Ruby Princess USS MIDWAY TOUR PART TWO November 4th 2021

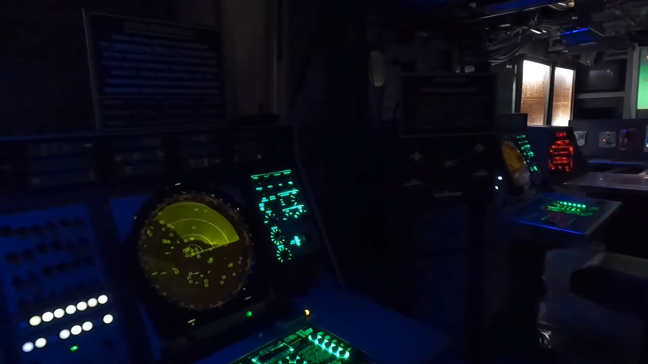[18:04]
You go this way here, and they'll take you to the radio room, and then the captain's and port captain. They'll bring you back up to the flight deck. Oh, that's cool. Yeah. Hello, sir. Yeah, welcome to Admiral's Command Center. Everything's set up the way it looked in Desert Storm. It's the last combat this ship saw. Wow. These happen to be recordings. They show the Midway in the Persian Gulf on January 17th, 1991, just as the war started. Symbology is defined up here.
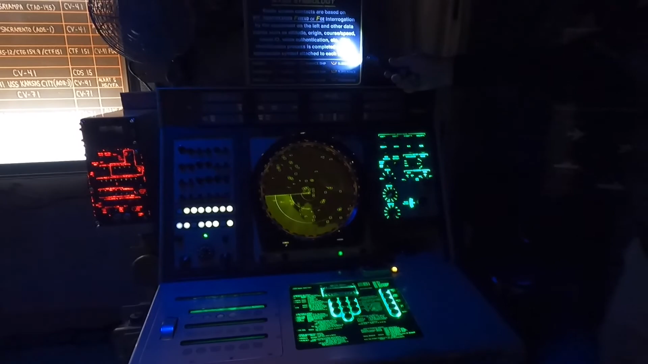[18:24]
Circles are friendly. Diamonds are enemy. Squares are neutral non-combatants.
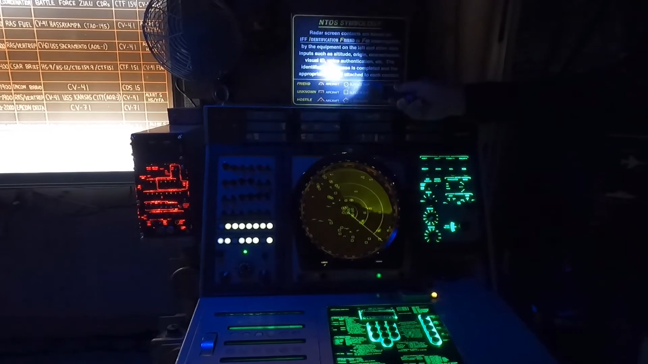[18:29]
Upper half symbols are an aircraft. Full symbols are a ship. Lower half symbols are a submarine. So with these nine symbols, we track everything that moves out there.
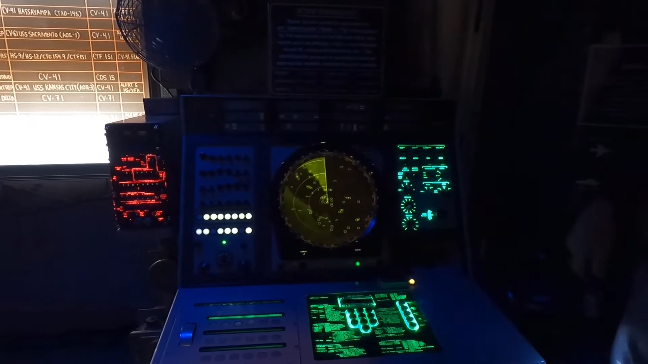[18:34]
And we're getting a lot of information because we're all networked together.